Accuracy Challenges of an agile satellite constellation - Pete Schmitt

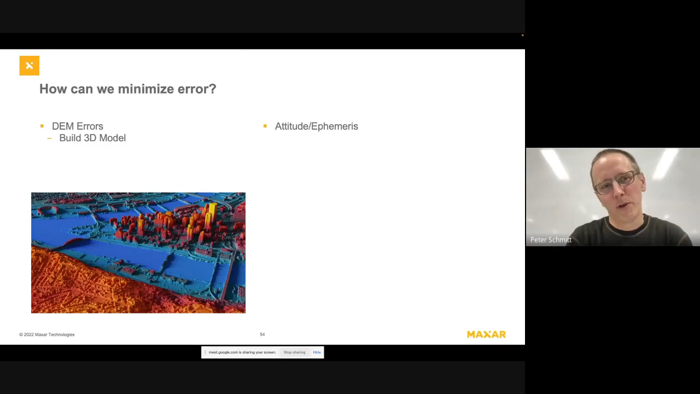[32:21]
And what, what Maxar does is we build a 3D model using fortuitous stereo pairs in our archive. Um, we remove, uh, man-made features and, uh, vegetation to get a bare earth model. And then use that as our digital elevation model and has, uh, half meter postings versus 30 meter postings. So that really helps our, uh, Dem, uh, accuracy.
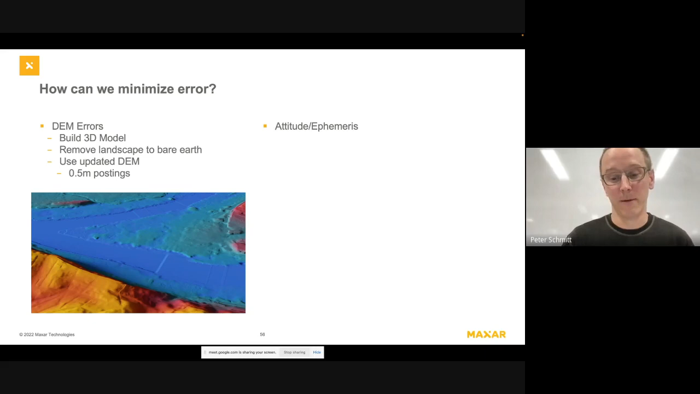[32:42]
And then as for adjusting the camera position, the attitude and ephemeris, we take that 3D model and we use our imagery to apply a 3D, uh, use the 3D model and apply a texture. And then that 3D model can be used to co-register new collects to that 3D model. And the 3D model is really accurate, uh, which means we can then pin down the accuracy of our image by updating the,
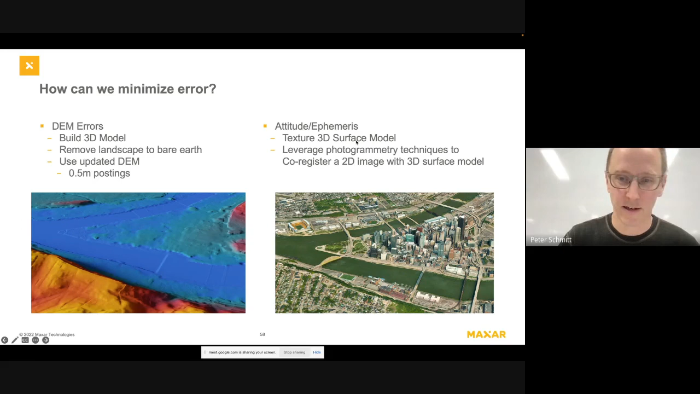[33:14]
you know, camera position that is in the, our image metadata.